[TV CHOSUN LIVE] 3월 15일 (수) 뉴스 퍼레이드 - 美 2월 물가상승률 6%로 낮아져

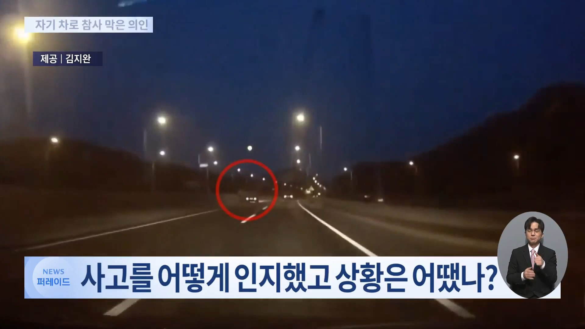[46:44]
제가 처음 차량을 목격했던 건 사실 차량을 지나고 난 뒤였어요. 차량 옆에서 차가 긁히는 소리가 들려서 옆을 쳐다보니까 1톤 트럭이 중앙 분리대를 부딪히면서 가고 있더라고요.